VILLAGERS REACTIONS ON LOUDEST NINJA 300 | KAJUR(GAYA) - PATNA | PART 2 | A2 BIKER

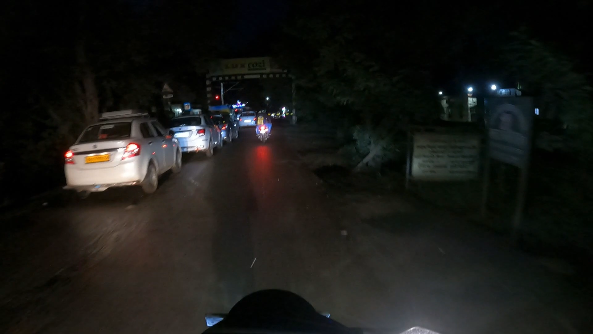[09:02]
सो फाइनली गाइस हम लोग पहुंच गए दनियावा बाज़ार और यहाँ पे फाटक लग चुका है, मेन्स ट्रेन आने वाली है।
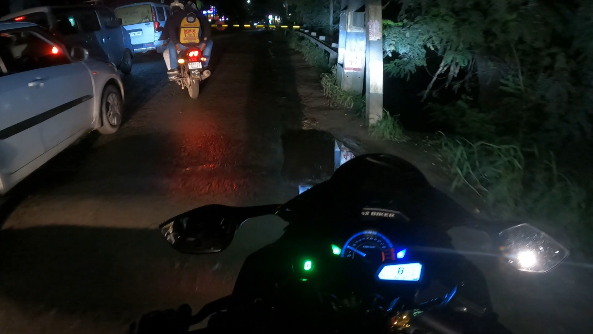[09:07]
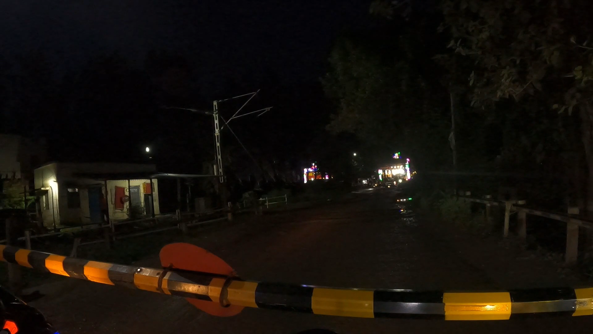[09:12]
आ गया गाइस ट्रेन, मेरा पैसेंजर ट्रेन चलती है, सिंगल लेन है।